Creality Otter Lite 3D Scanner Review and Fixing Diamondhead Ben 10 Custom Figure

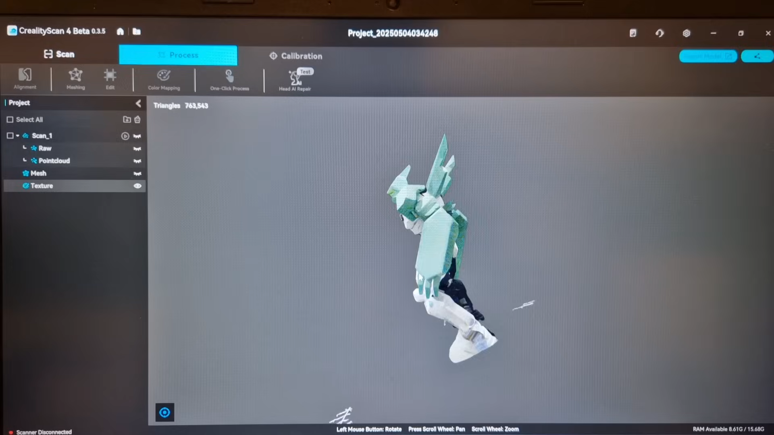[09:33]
it's really not far off with where the layers are and where the colours match you can see there's a couple issues like there's a black spot on the back of the left foot which should be white and there's some weird kind of trickling on one of the spikes but aside from that it has nailed the colour on this.
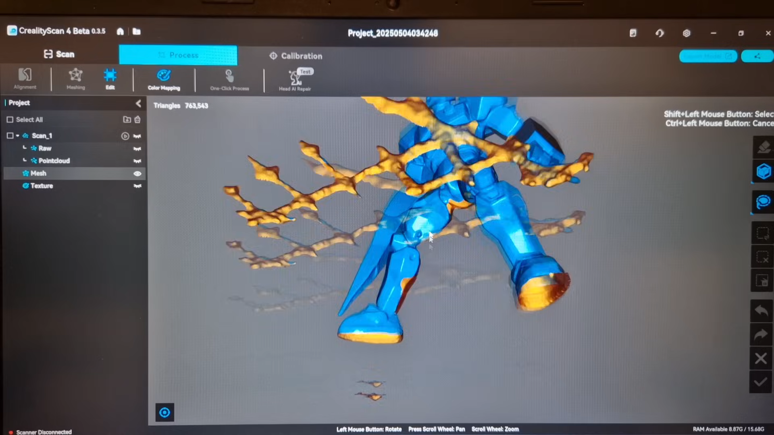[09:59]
manual processing so far obviously there's bits at the bottom where it didn't quite catch in the crotch area on the inner leg and on the base of the feet but these are very easy areas to fix
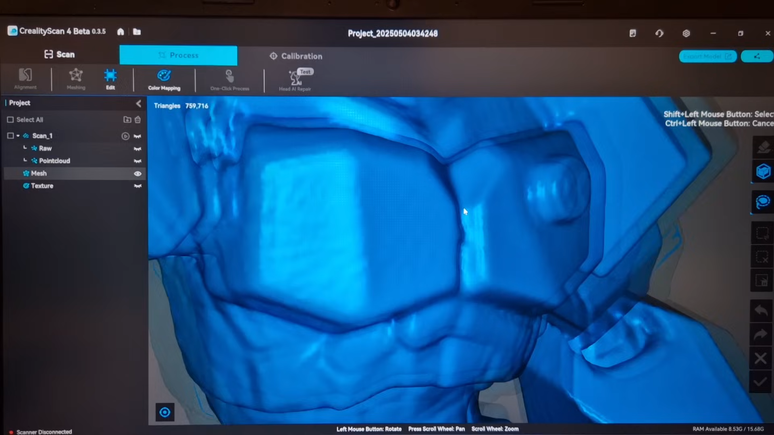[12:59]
at the sides it's actually lines this thing has some incredible accuracy to it